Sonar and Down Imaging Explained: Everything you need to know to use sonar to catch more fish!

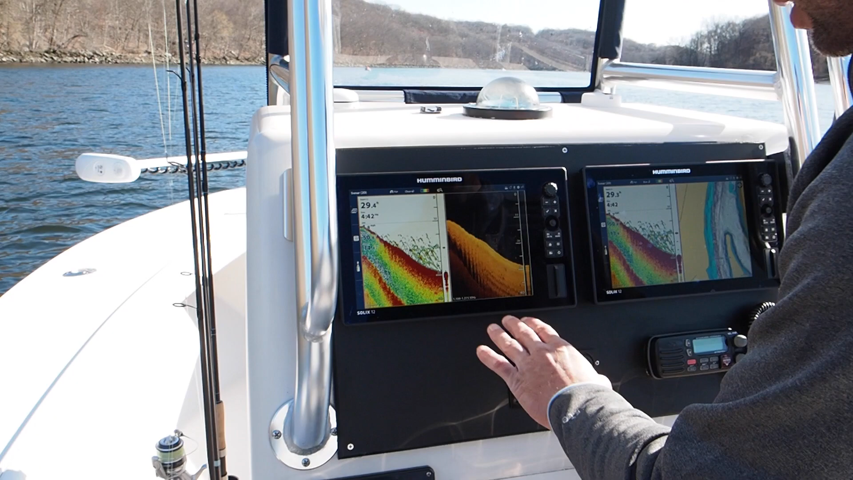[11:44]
But what we do get is a very clear picture. Okay. So if you look on this screen for example we're just marking big schools of school size striped bass. These are 20 inch size class fish. But on our 2D
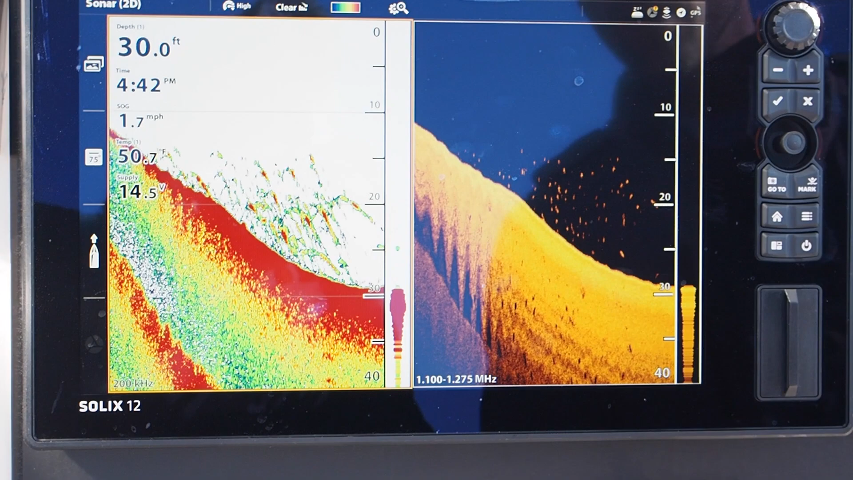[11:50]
On screen: depth 30.0 ft, speed 1.7 mph
we're running mega imaging and there is perfect target separation.
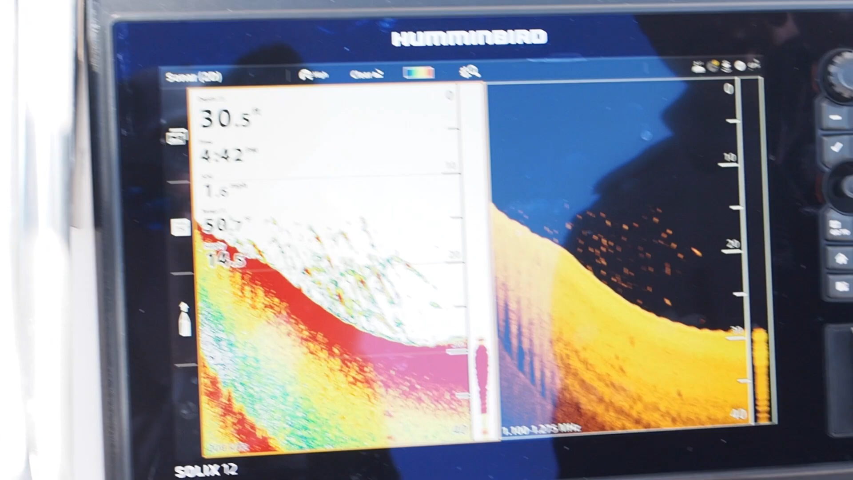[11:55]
You know those are fish. It takes all the guess work out of it.
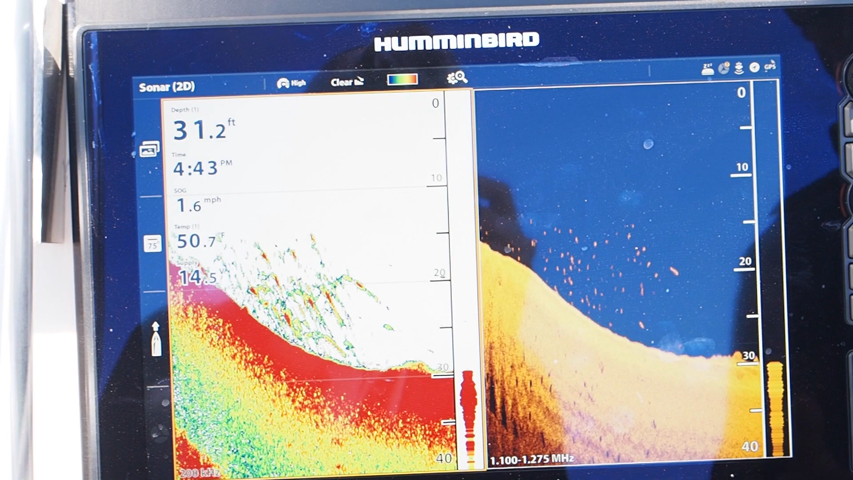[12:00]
On screen: depth 31.2 ft, water 50.7°F, speed 1.6 mph
Okay. This is excellent.
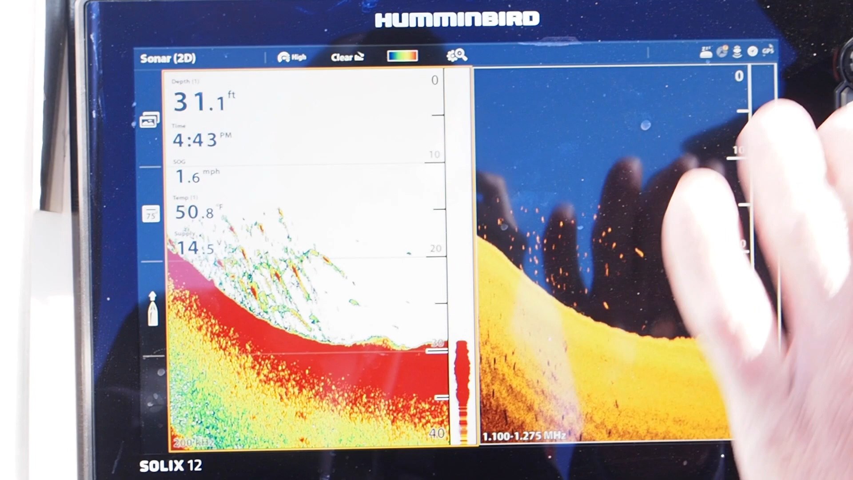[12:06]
On screen: depth 31.1 ft, water 50.8°F
If we mark a tree or a wreck or a rock on the bottom you're going to get on our
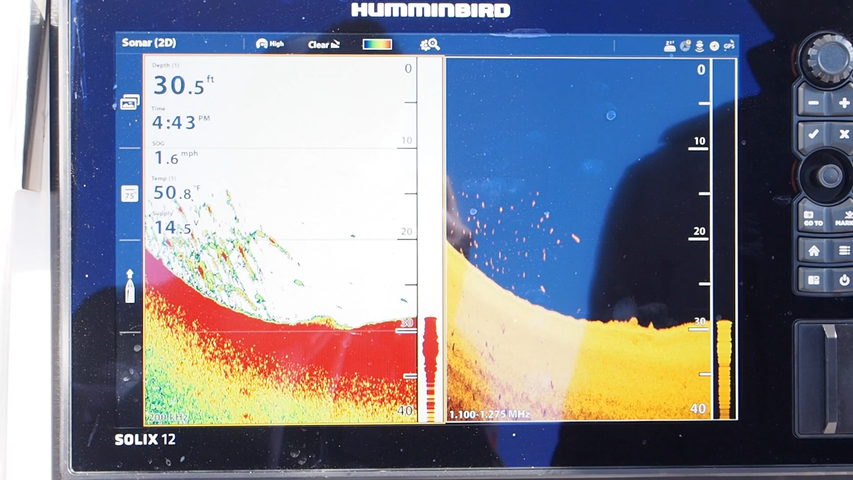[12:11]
On screen: depth 30.5 ft, water 50.8°F, speed 1.6 mph
down imaging we're going to get a very clear precise image.
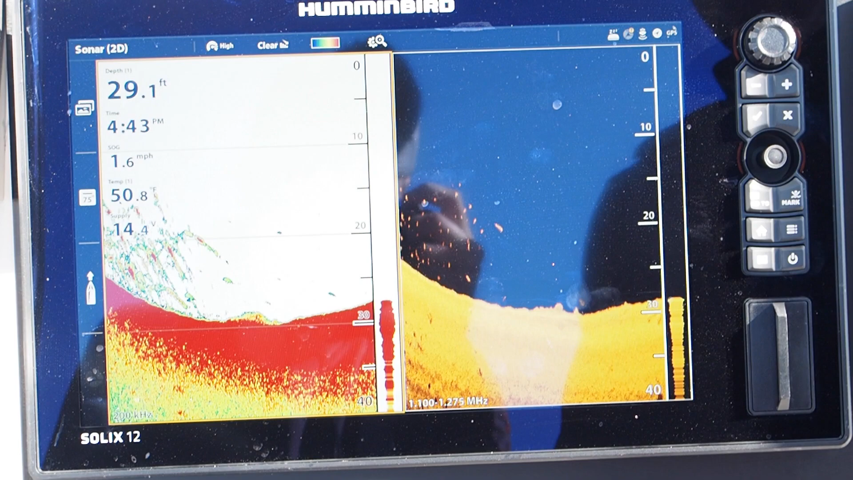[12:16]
On screen: depth 29.1 ft, speed 1.6 mph
Okay. So it eliminates any guess work. Less bottom coverage.
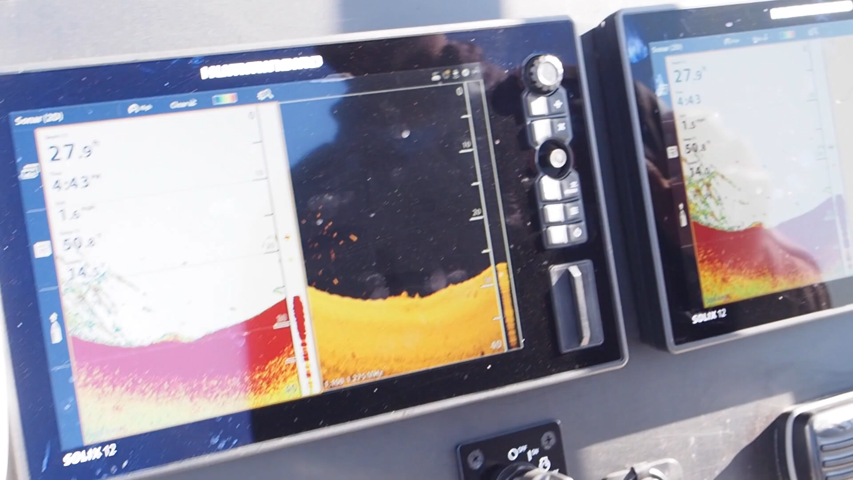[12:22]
But greater detail. So with our down imaging we're going to talk about the frequencies with this. Okay. Again very thin amount of coverage. Very small amount of coverage. Greater detail. Now we are running mega imaging. Okay. But we have a few options here. So if we come up to our menu we can run 455 800 or mega. Alright. So what the difference between the 455
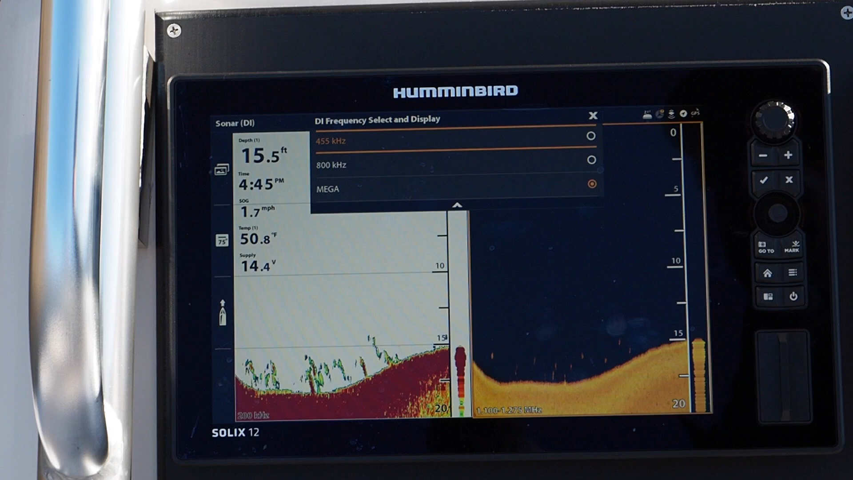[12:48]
On screen: depth 15.5 ft, water 50.8°F, speed 1.7 mph
kilohertz and mega is 455 being a lower frequency.
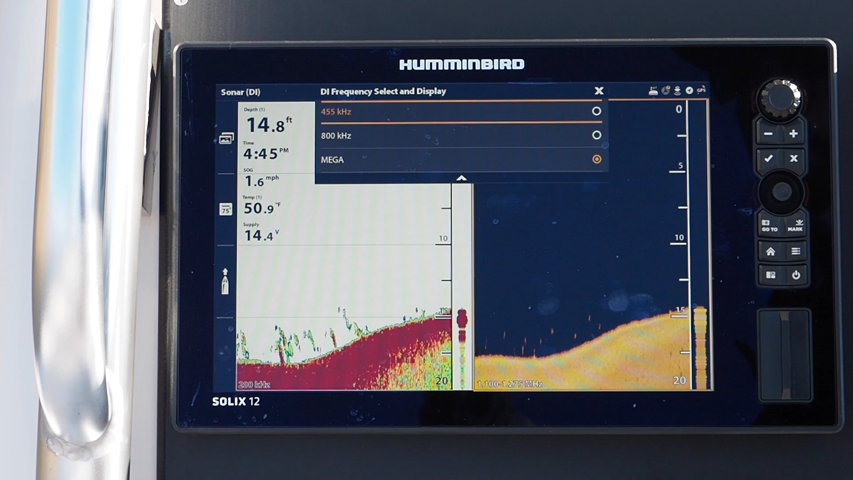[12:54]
On screen: depth 14.8 ft, water 50.9°F, speed 1.6 mph
It's 455 kilohertz. Okay. Which is going to give us greater range.
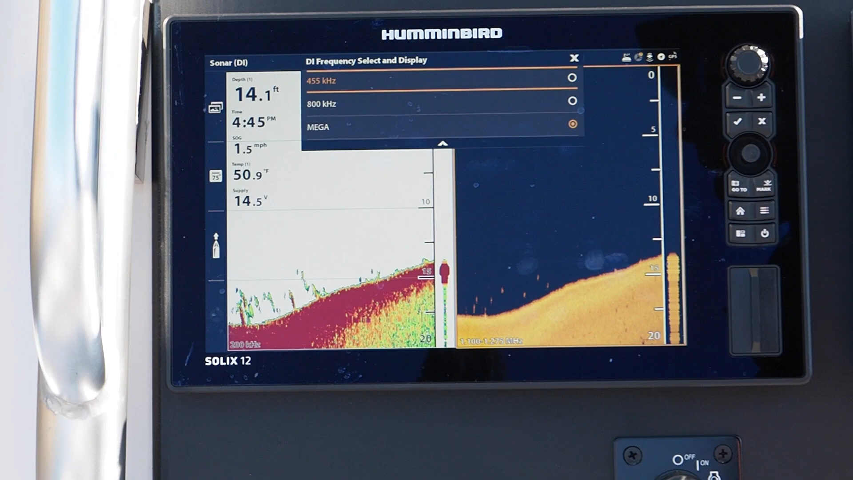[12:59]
On screen: depth 14.1 ft, water 50.9°F, speed 1.5 mph
So if we wanted to cover, if we were in deeper water and want to get more range from our unit, we're going to run 455. And with side imaging in particular, if we want to get better,